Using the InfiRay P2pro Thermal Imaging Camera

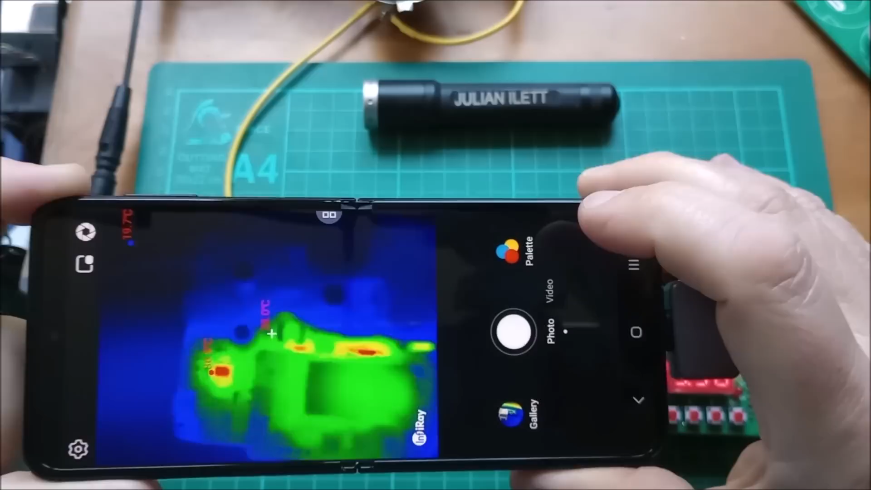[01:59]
This one over on the left, even without the macro lens I think you can see that that is an eight pin chip. But let's put the macro lens on and get in a little bit closer. So the macro lens just snaps on like that and
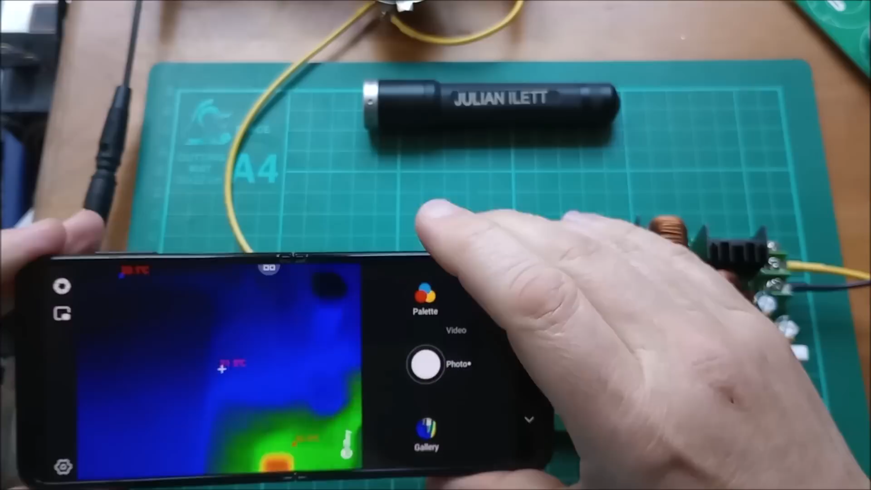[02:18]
now I can get in really close and you can see all the detail. The legs of the chip are fairly reflective so they're showing up well basically what is being reflected in them but the body of the chip you can see there is quite warm and the temperature there is 40 degrees in the centre of that IC.
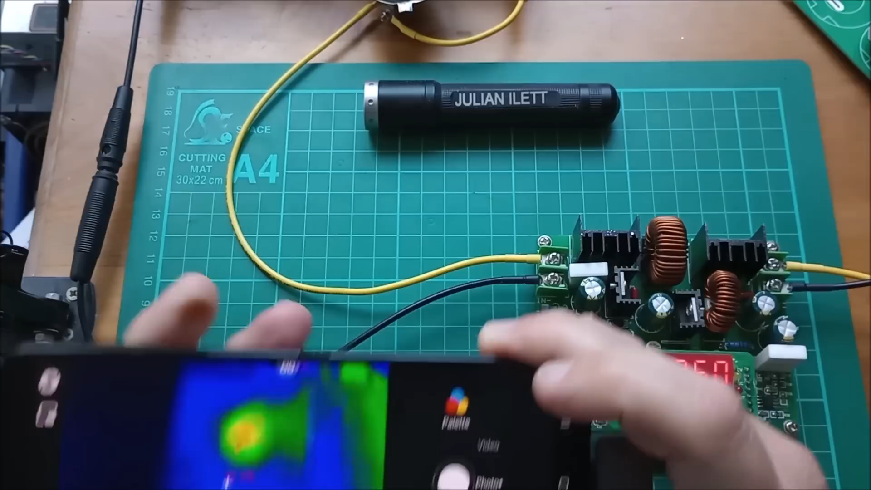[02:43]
Now that's a small buck regulator IC and it's the main power supply for all the electronics including the microcontroller on this unit.
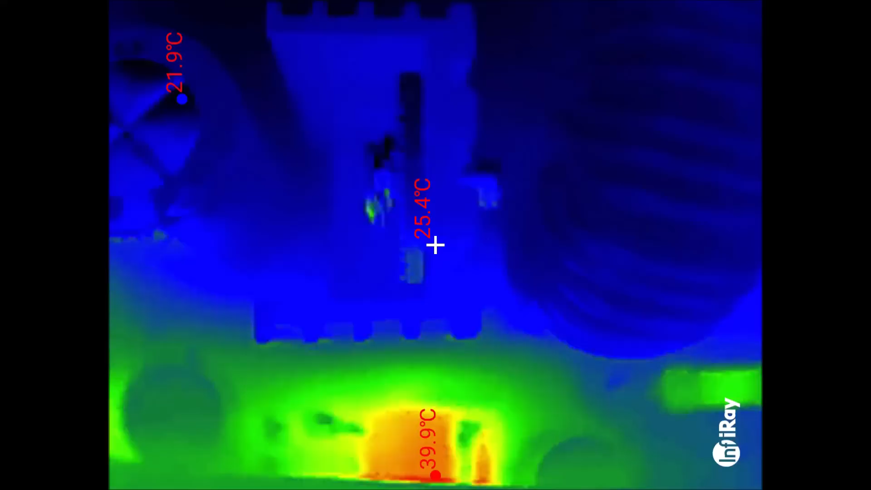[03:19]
On screen: spot 25.4°C, max 39.9°C, min 21.9°C
Um no actually there's the heatsink with
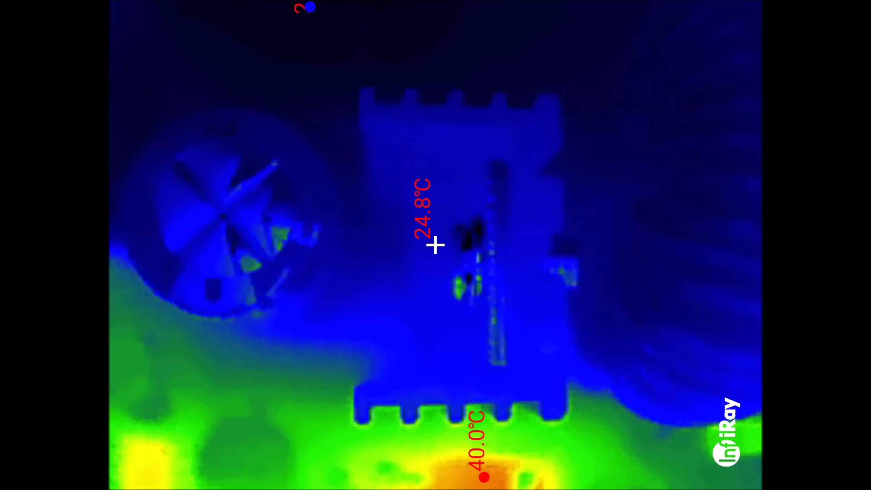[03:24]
On screen: spot 24.8°C, max 40.0°C
the standing up to 220 device on it.
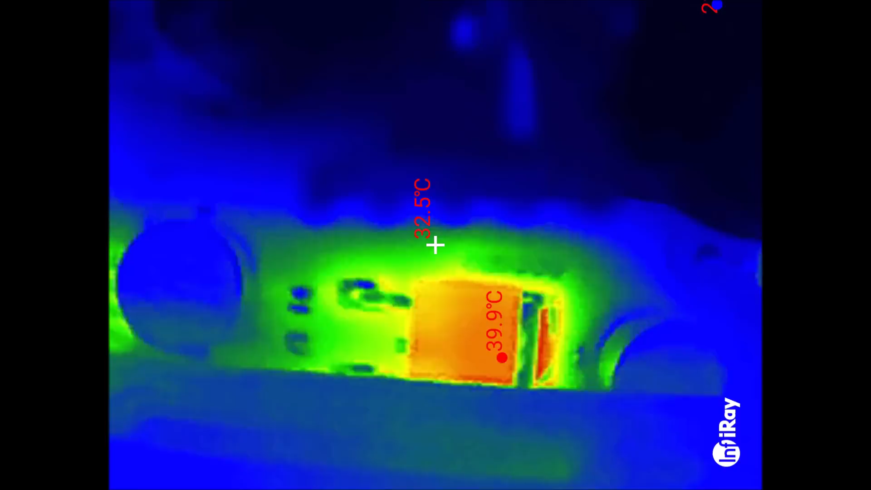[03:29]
On screen: spot 32.5°C, max 39.9°C
There's actually a device lying down in there and it is what I thought it was it's a to252 or something like that.
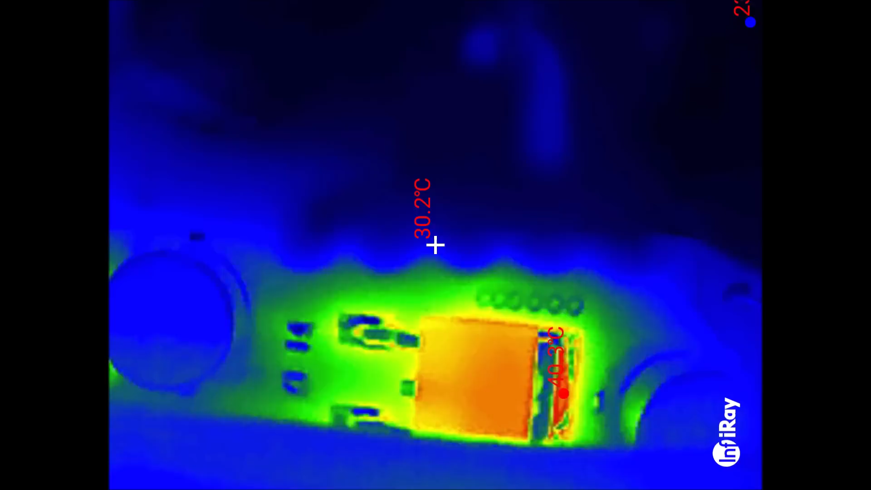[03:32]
On screen: spot 30.2°C
I'll just switch back to the normal camera so that we can see that.
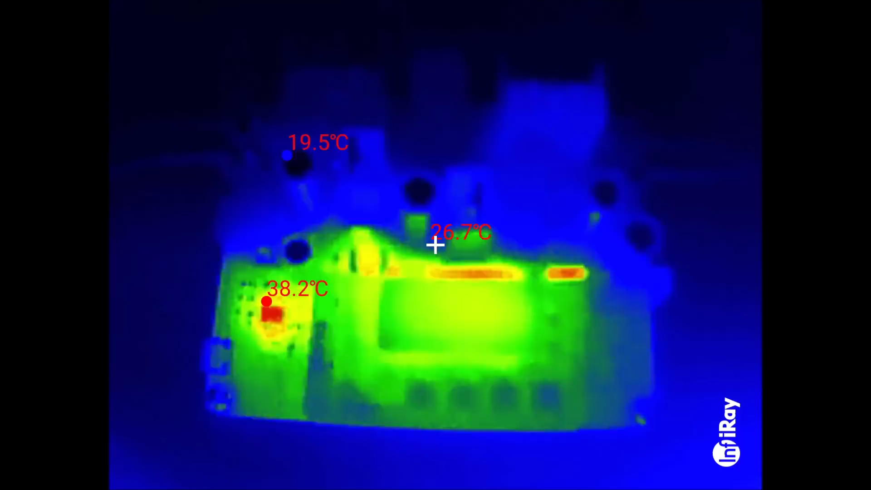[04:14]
On screen: spot 26.7°C, max 38.2°C, min 19.5°C
Well actually not much it seems it's the same suspects which are warm.
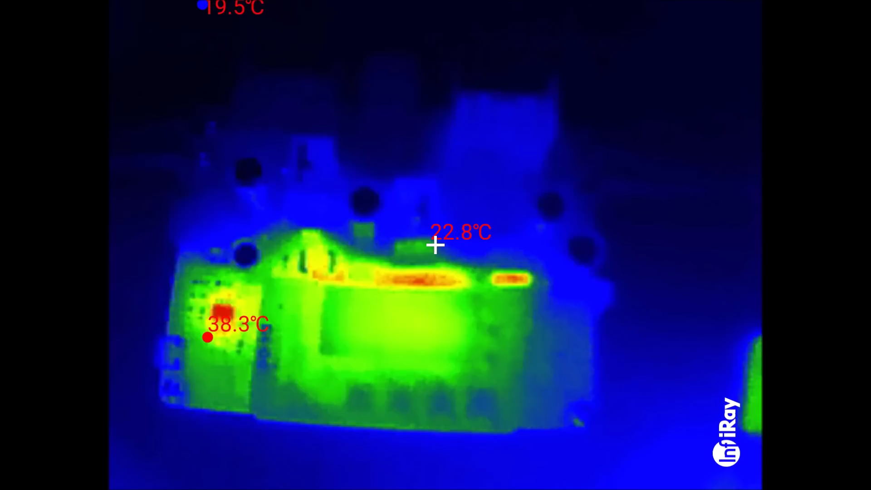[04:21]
On screen: spot 22.8°C, min 19.5°C
I'll just snap on the macro lens and we'll take a closer look again.
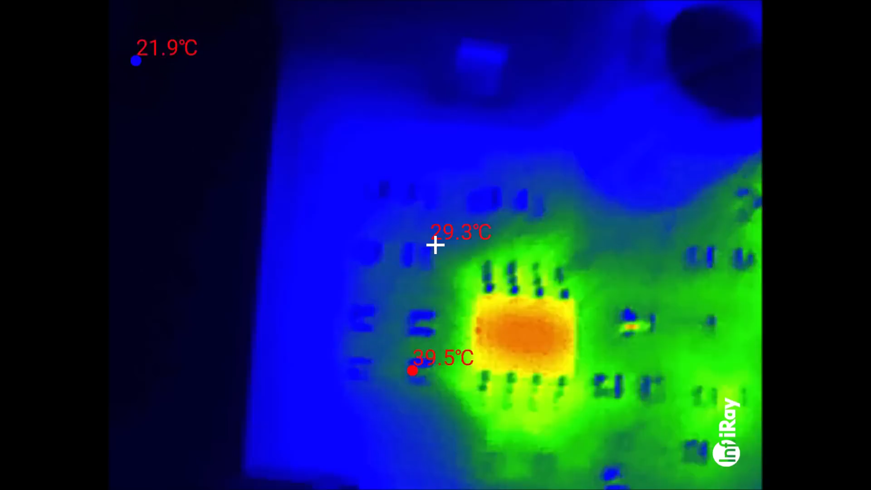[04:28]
On screen: spot 29.3°C, min 21.9°C
Again that 8 pin chip at about 40 degrees.
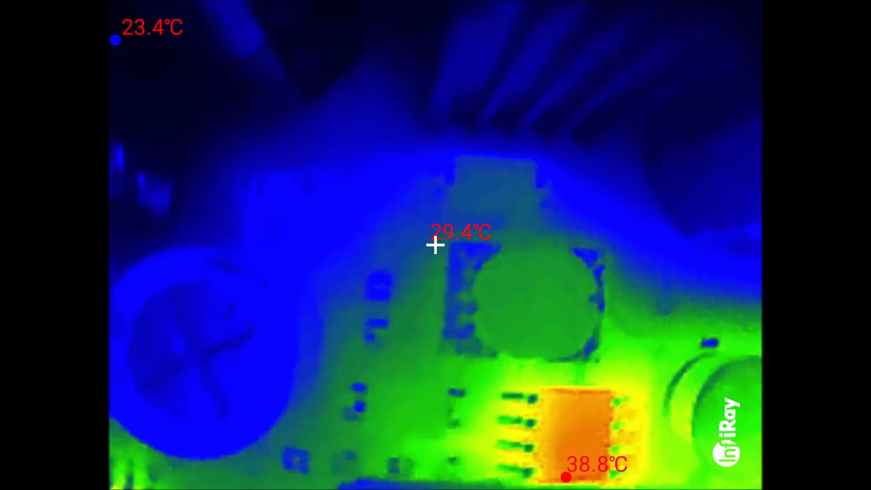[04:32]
On screen: spot 29.4°C
Another 8 pin chip there 38 degrees.
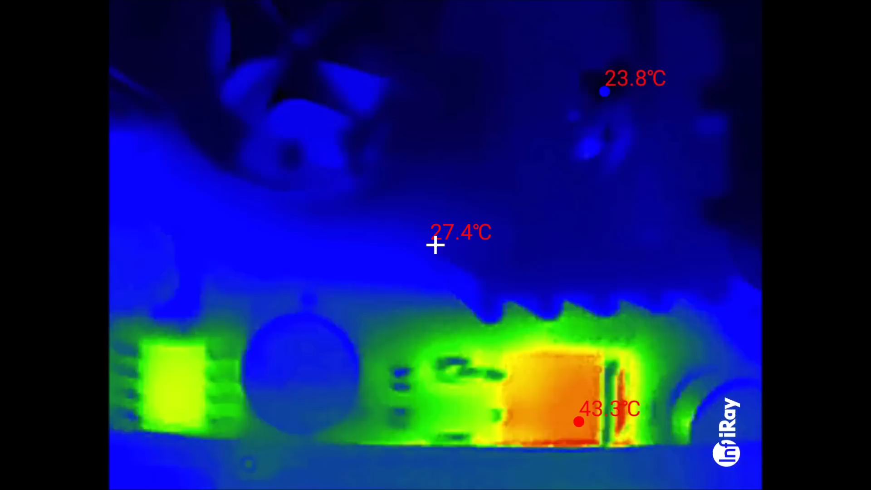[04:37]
The to252 oh that's quite warm that's 43 degrees. And I think there was something over here.
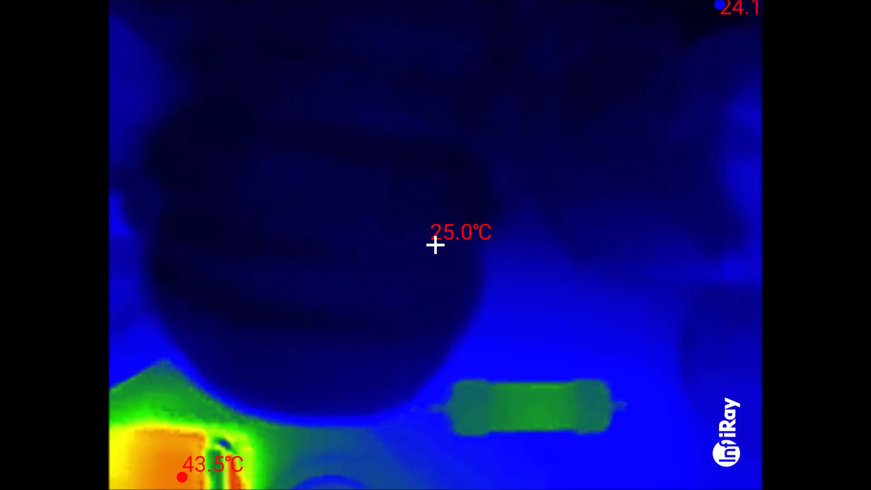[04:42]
On screen: spot 25.0°C
Oh that could be a resistor. Let's have a look. Yes it is a resistor.